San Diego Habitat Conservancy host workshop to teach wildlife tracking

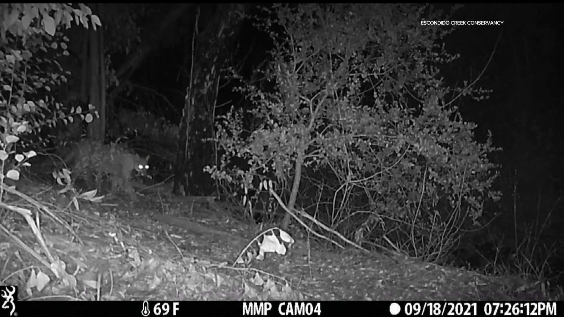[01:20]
So knowing where to put the cameras is really important so we can get the most out of it.